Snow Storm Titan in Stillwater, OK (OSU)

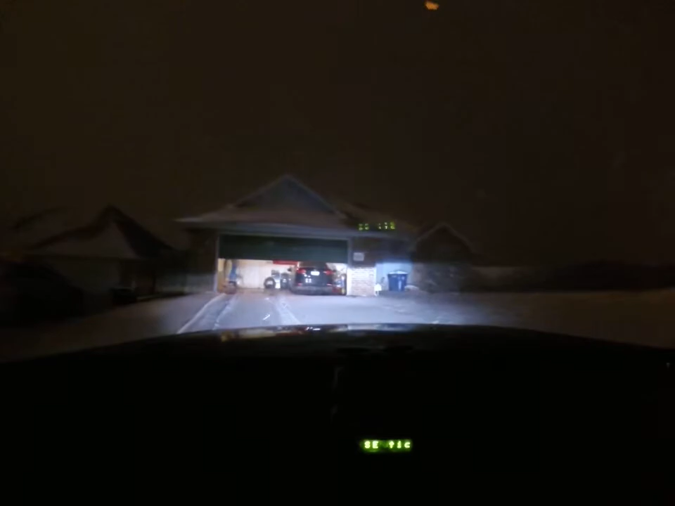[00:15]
I mean there is definitely a good 3 inches of snow on top of about a half inch to an inch of ice.
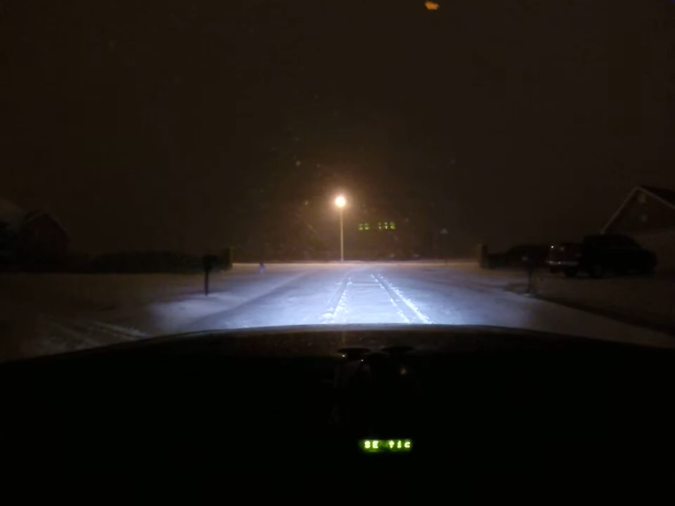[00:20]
You really do need all wheel drive. It's pretty though.
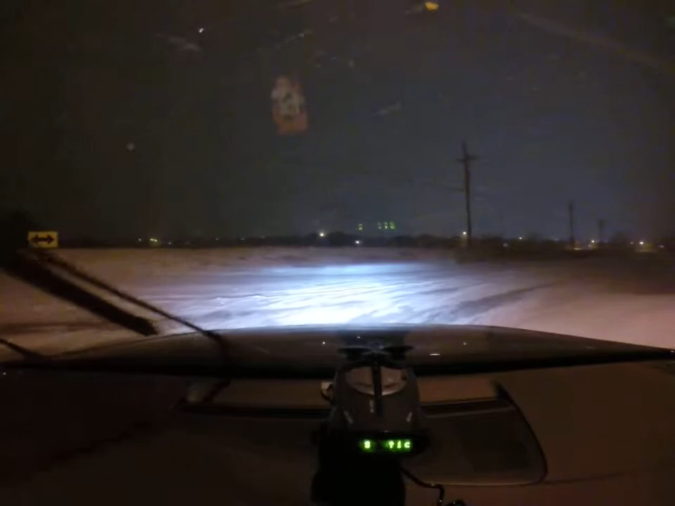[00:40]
Yeah, as you can tell you can really not see where the road is right now. It just kind of drops off to the sides. Just a bunch of idiot drivers out like I'm about to approach. Going too slow.
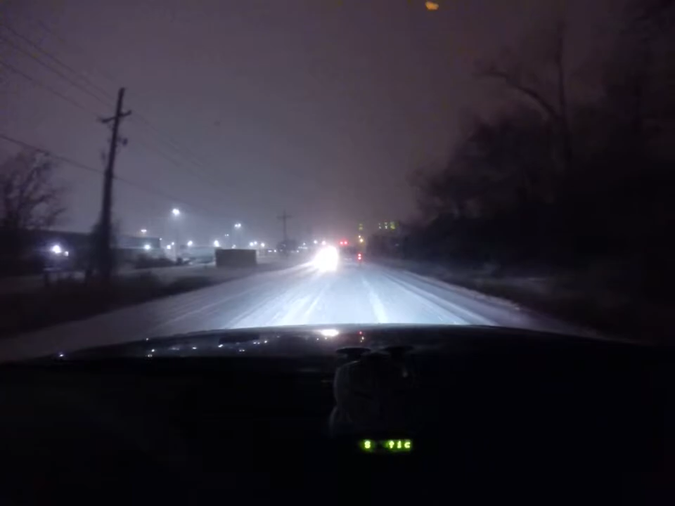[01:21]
I guess we'll go ahead and go left here and go out onto Perkins. This is the main road here in Stillwater. It's also a highway.
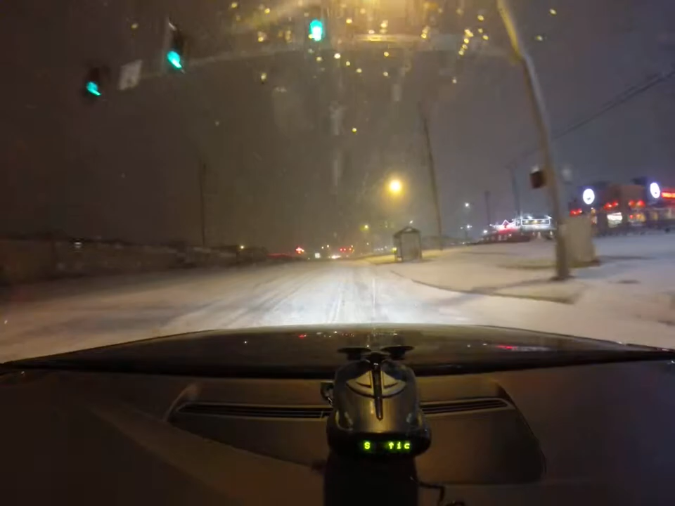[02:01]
There really is no clearing in the snow at all to see the road. And it is still falling at an incredible rate. I can't believe this is falling so fast.
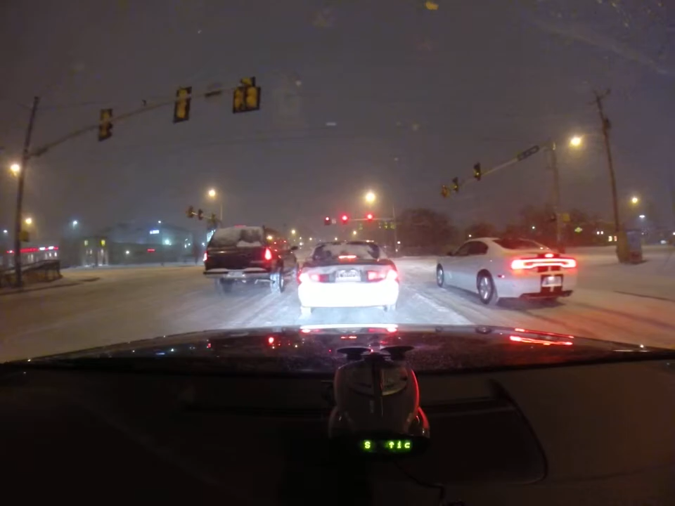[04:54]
I don't know if you can see it or not on the video, but that snow is flying sideways. And there are some big snowflakes right now.
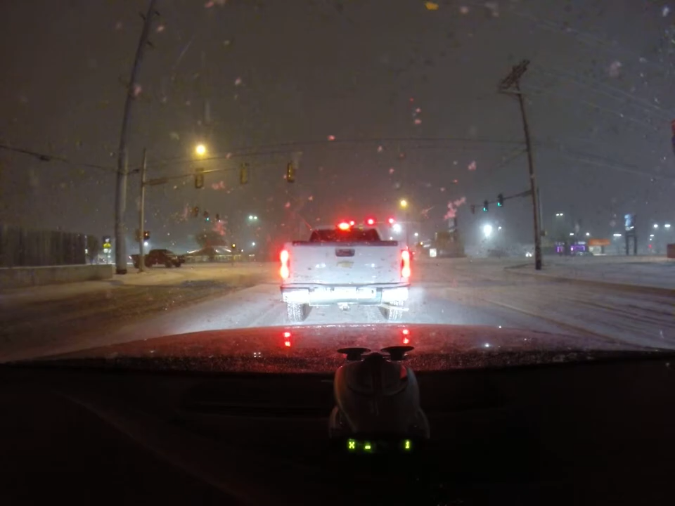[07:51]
Don't you love it when you don't get the light? One thing that snow has also unfortunately done is managed to mess up all the light signals here in Stillwater, I've noticed. And a lot of them aren't getting triggered.